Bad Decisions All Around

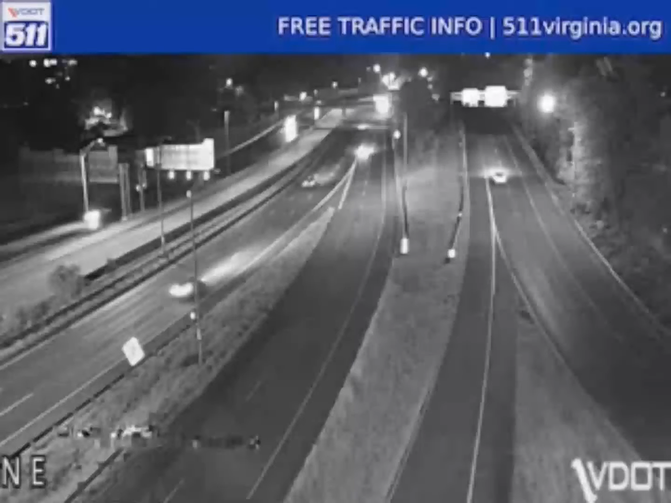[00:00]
i know it's an inconvenience to go around but this is not how you merge check this out so not only did the vehicle jump multiple highways almost get hit by that bus now this other car behind it stops almost gets hit by a truck top right a vehicle stops on the shoulder up there